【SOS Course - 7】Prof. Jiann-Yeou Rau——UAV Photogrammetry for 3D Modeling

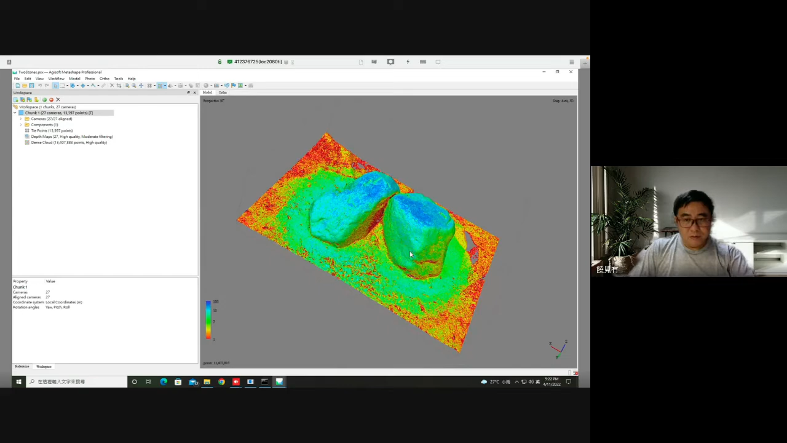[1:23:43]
So here you can see on the lower bottom part, there's a ribbon from 1 to 100. So this is we call a confidence. The confidence means that for one tight point, for one dense point cloud, how many photons were observed. So if you have one, that means you have one stereo pair.
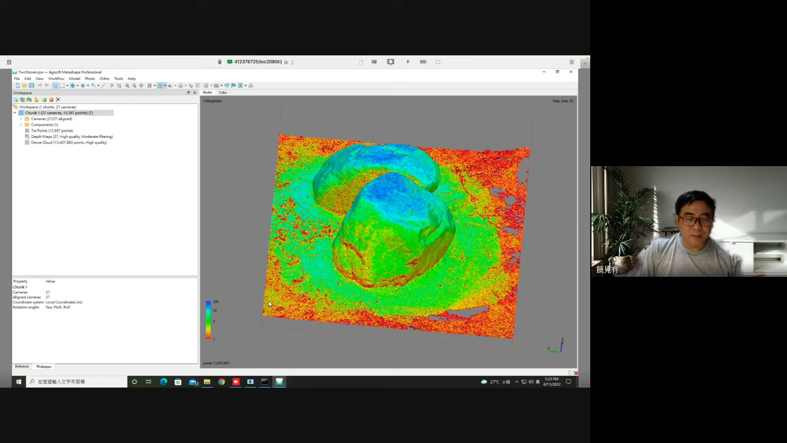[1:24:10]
So two, that means that you have more stereo pair that can create this point.
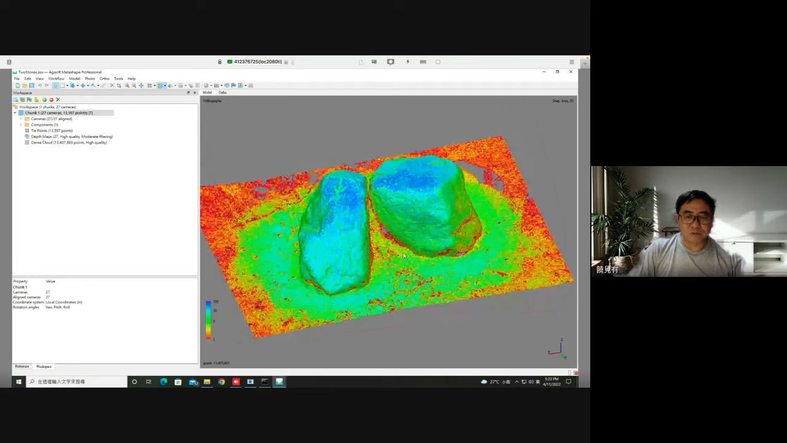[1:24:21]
So more photos, that means more reliable result. So you can see the red part are not reliable.
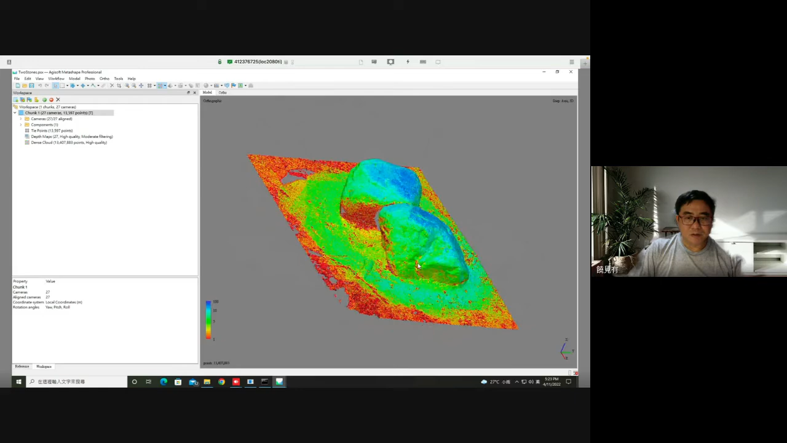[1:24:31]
And actually the yellow is also not reliable. So we can try to, we can use the tools, dense cloud. Here we call filter by confidence, and you can choose one.
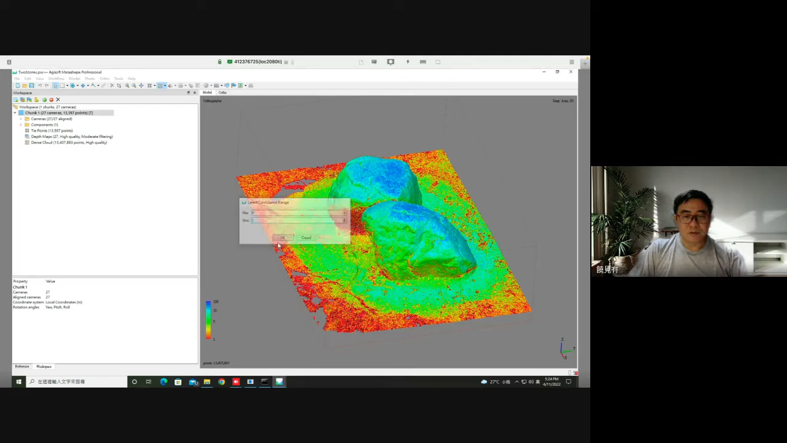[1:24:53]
You can see the red part is only for one stereo pair, so not only two photos actually.
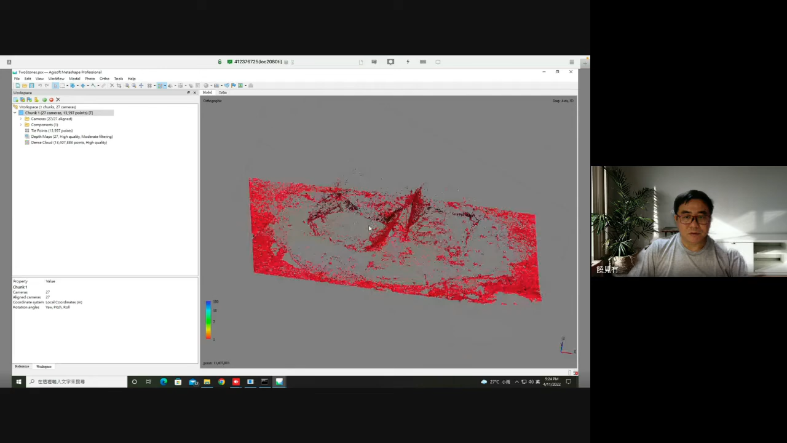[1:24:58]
So this is not reliable result.
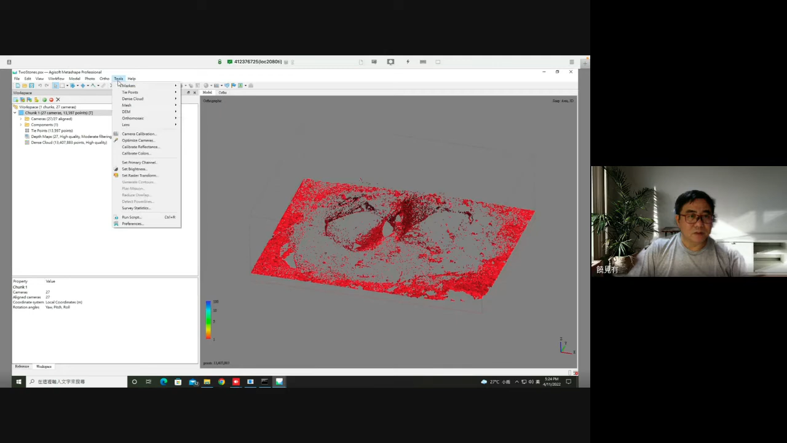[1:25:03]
we can try to see a zero when the minimize zero and the maximize two.
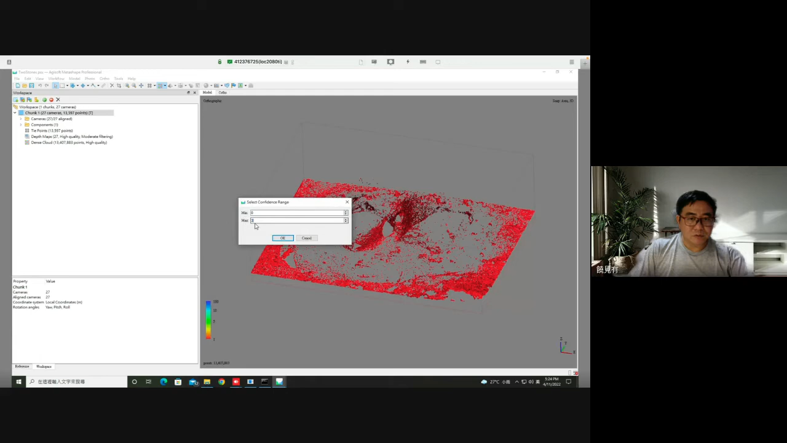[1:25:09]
So more yellow point can be observed. So they, from my point of view, they are not reliable.
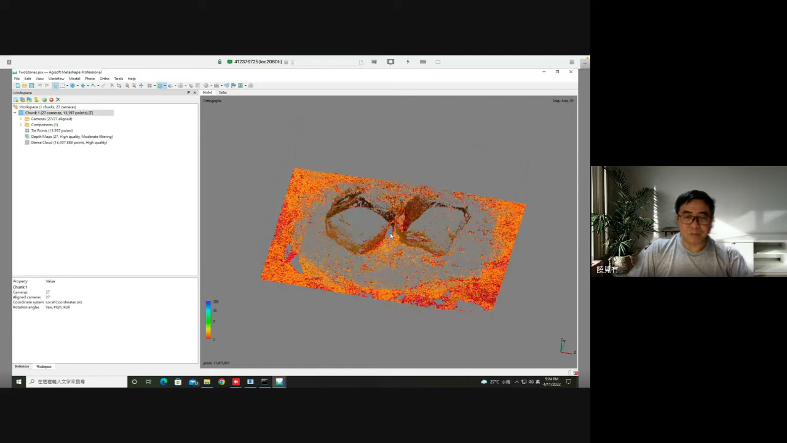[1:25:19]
So generally, if you are using the UAV image, I suggest you to remove those low confidence point. You can choose.
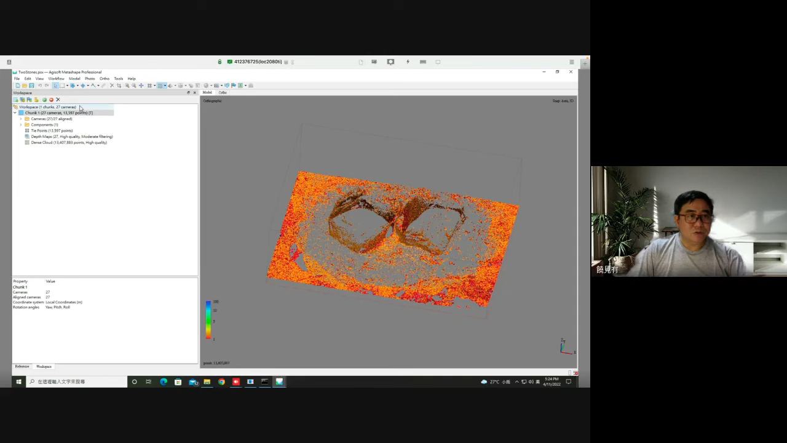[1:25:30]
You can choose all of them and delete.
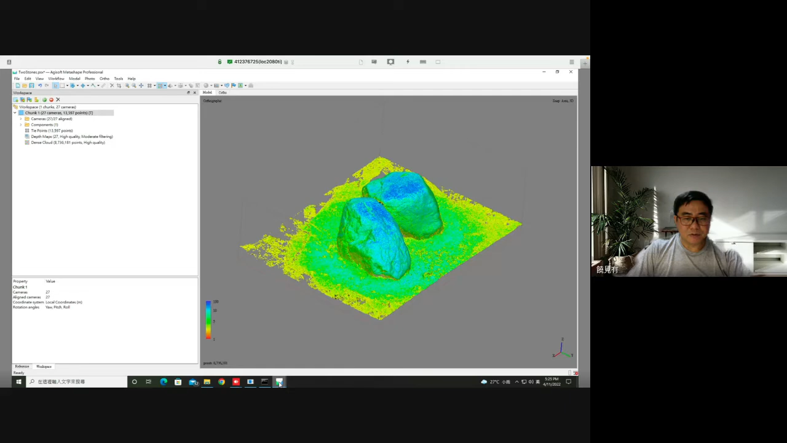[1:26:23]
these tools to remove point on the water surface, because most of the water surface point are not reliable. Okay, let's check out. Oh, still processing. Yeah. Okay, now let me demonstrate.
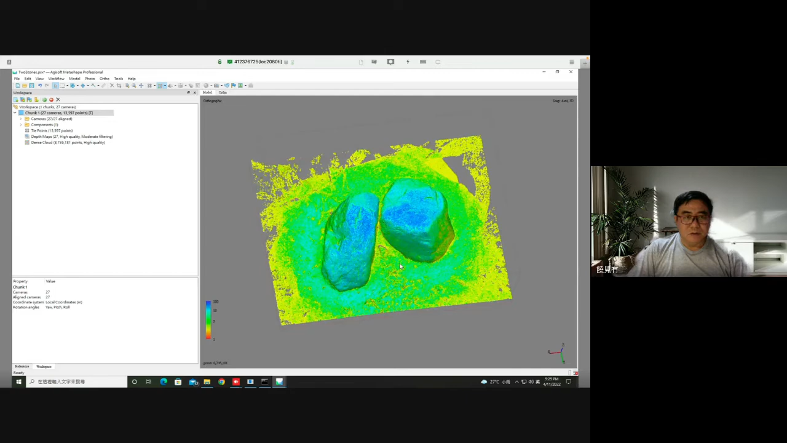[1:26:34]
So let's check out about the original type 3D point here.